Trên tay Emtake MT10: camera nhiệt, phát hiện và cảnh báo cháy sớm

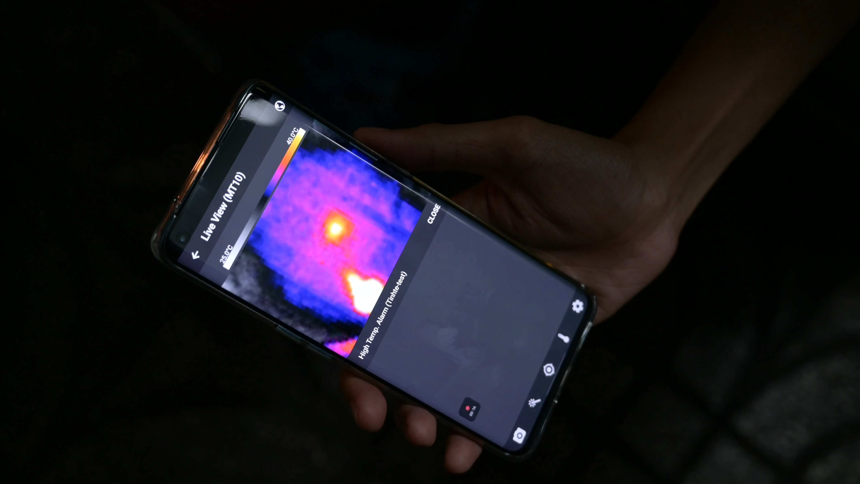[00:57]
nhiệt độ nào nó sẽ không thông báo Thứ hai là nó dựa vào cái nhiệt độ đó để nó sẽ báo Cho chúng ta biết cái khả năng có thể xảy ra cháy
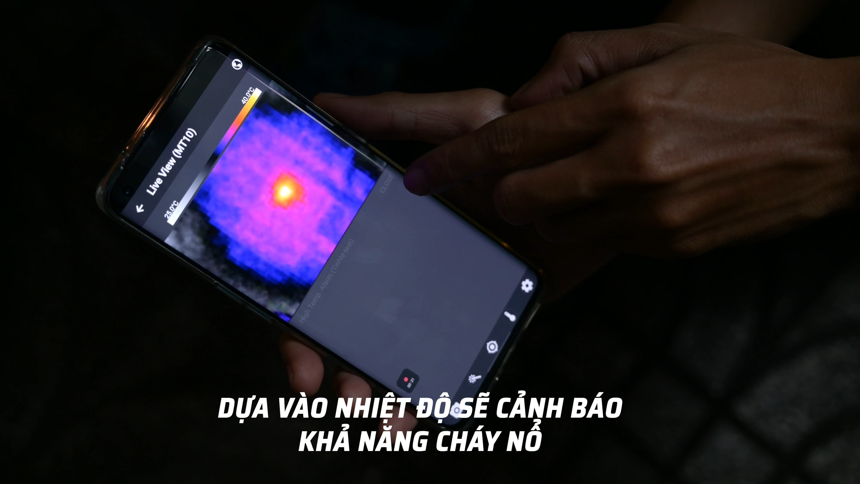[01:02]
Ở đây mình còn có một cái nến ha,
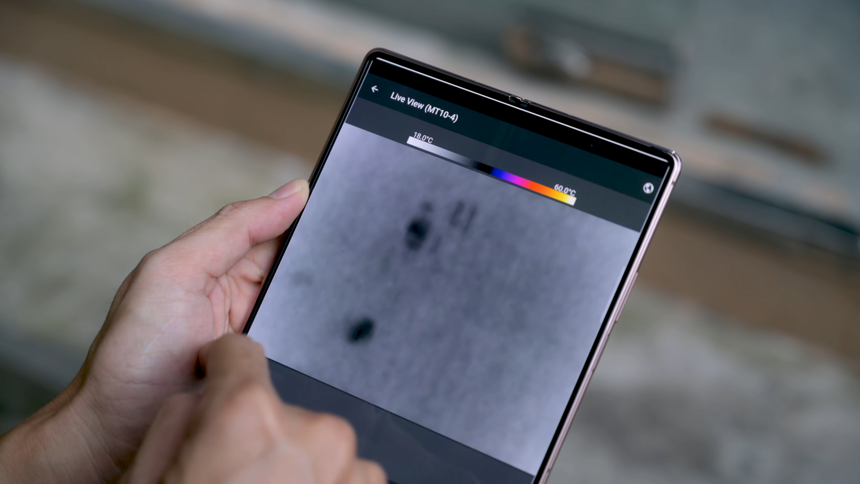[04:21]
On screen: scale top 60.0°C
giống như là mình thử ở trong cái khắc tên vậy Thì anh em hiểu được cái cách thức hoạt động là như thế nào